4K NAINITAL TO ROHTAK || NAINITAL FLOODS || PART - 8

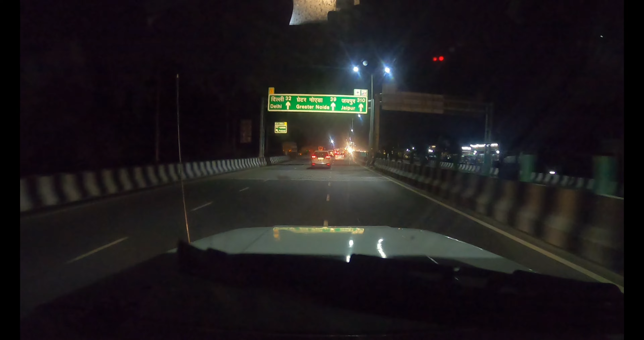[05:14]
जबरदस्त बारिश के साथ दिल्ली में स्वागत। मलिक साहब क्या कहना चाहते हो?
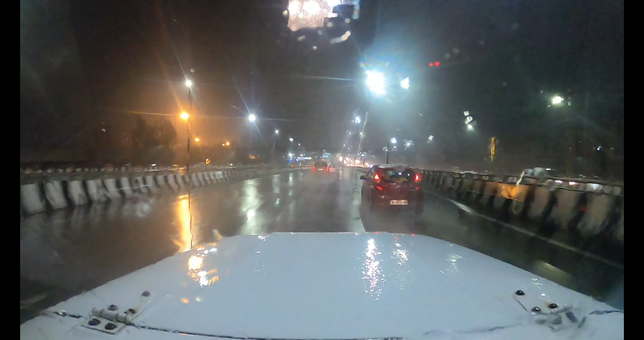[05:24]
टूर का समापन हो चुका है, दिल्ली पहुंच चुके हैं। बारिश कितनी जबरदस्त है, नैनीताल से लगातार बारिश हो रही है, मुरादाबाद भी जाम मिला, बीच में आपूर्ति से पहले भी जाम था।
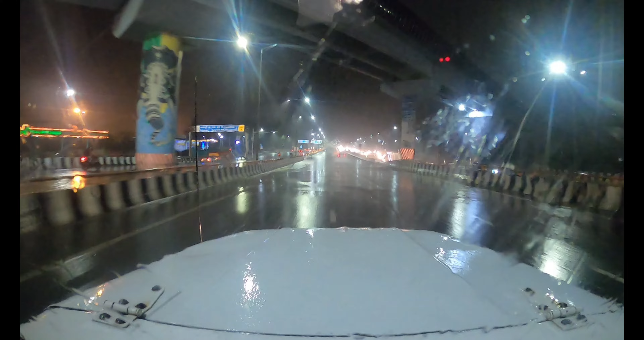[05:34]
कैसे चले थे अपन पंगोट से? 9 बजे पंगोट से सुबह 9 बजे निकले थे कोकून रिजोर्ट से। अरे कितने हो गया, 12 बज गए हैं रात के, सवा नौ पूरे 12 घंटे हो चुके हैं चलते हुए।
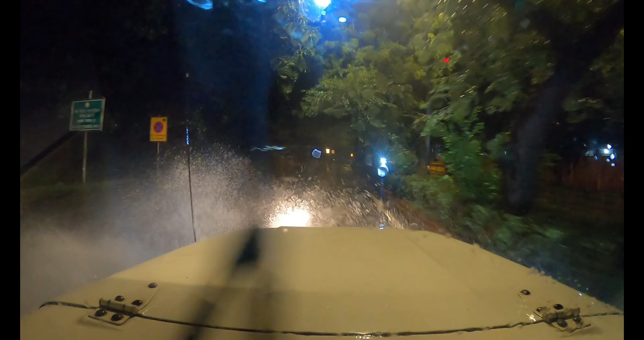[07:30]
जलमगन जलमगन दिल्ली जलमगन। जीरो विजिबिलिटी जीरो, बहुत तेज बारिश हो रही है। 10 किलोमीटर टू रोहतक।